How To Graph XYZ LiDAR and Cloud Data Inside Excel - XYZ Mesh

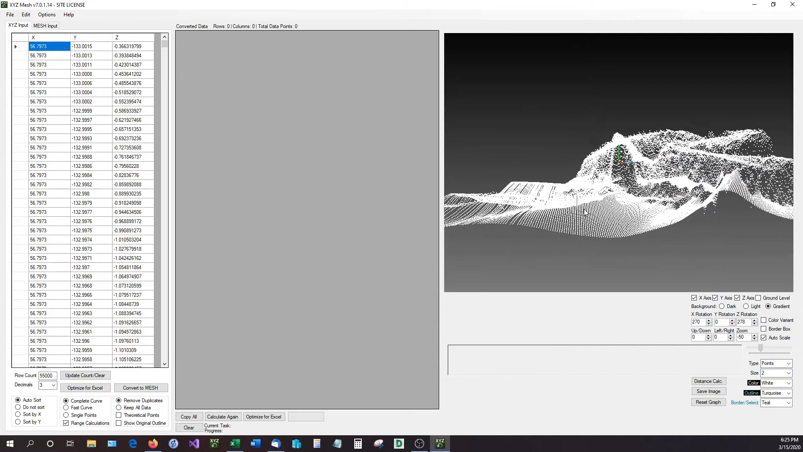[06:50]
So this is the same type of data that we had previously. It was just different. You couldn't rotate it like this inside of Excel with the current setup with it.
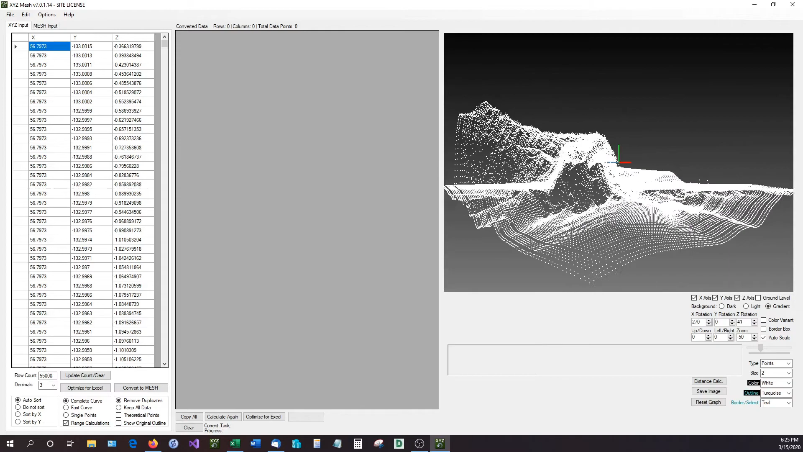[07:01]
Maybe if you wrote a macro or something like that with some mouse input you might be able to do that but this is far more fluid than Excel is. So let's go ahead here I'm going to change all this back
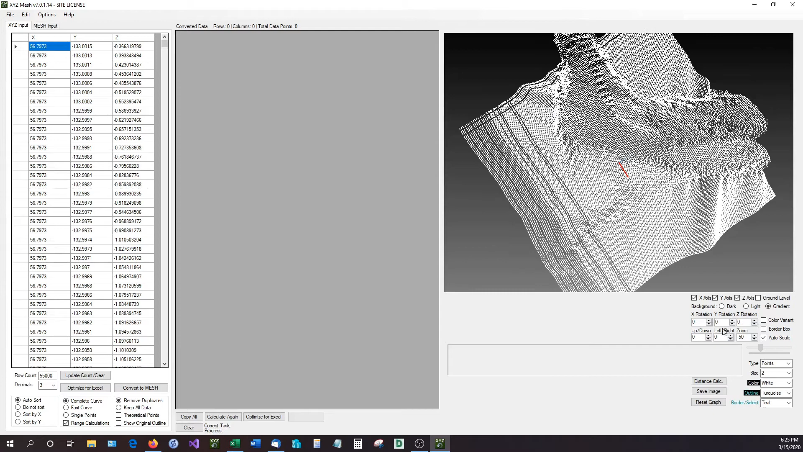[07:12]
to zero and as you can see this was approximately the same thing that Excel was graphing.
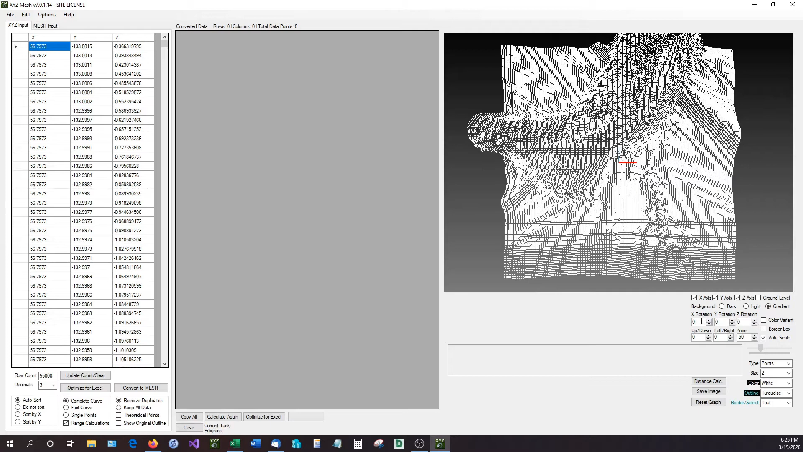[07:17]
And with the X rotation if I change that to 180 you can see that what is graphing right there.
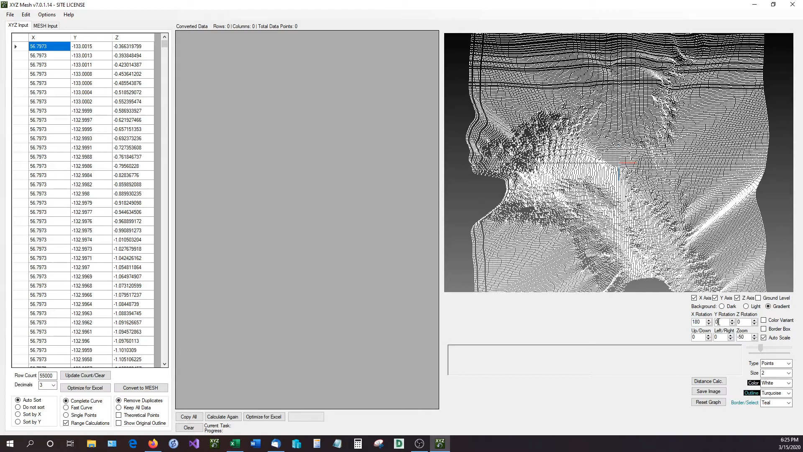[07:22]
It looked approximately the same.
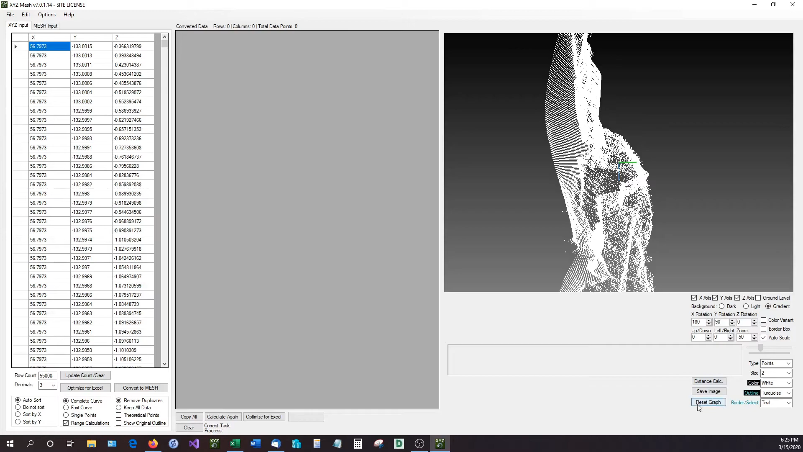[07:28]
Okay so I'm going to reset these graph values. Okay so how do we get this into Excel?
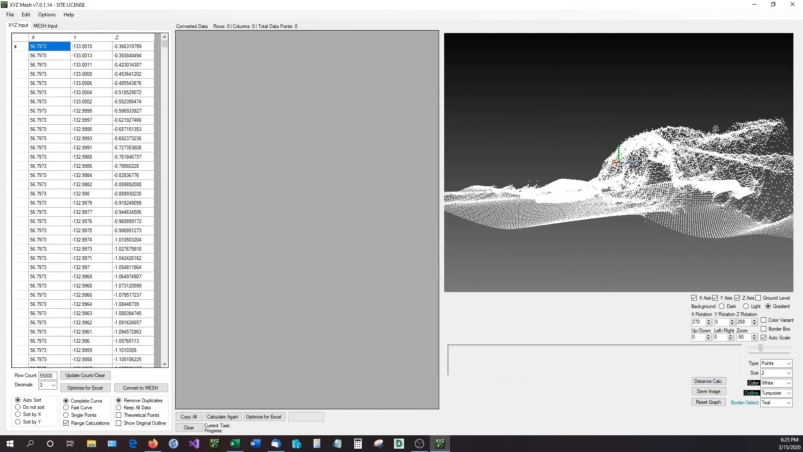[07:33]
Well it's very easy. With XYZ mesh all you have to do is convert to mesh and Excel actually has a limit to how big a data set could be whenever you're plotting surface graphs or something like that. And that's the ultimate goal. So let's say I'm going to drop this down and let's say we have five decimal points. The decimal points is how many decimal points over you are going to allow for XYZ mesh to graph. And I'm going to convert this to a mesh format which a mesh format is what Excel can read.
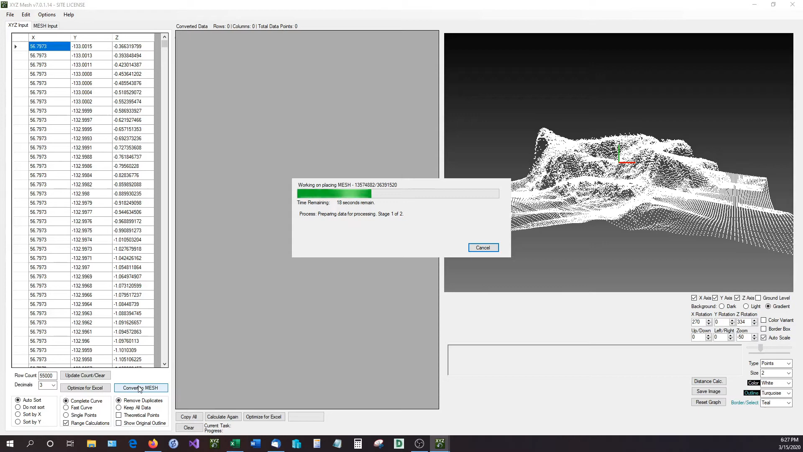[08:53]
That way it can plot surface graphs and plot areas and things like that. So it looks like a nice fluid graph and Excel has to have it in that format because it's not exactly a graphing engine per se. Now as you can see right here XYZ mesh has condensed the values down.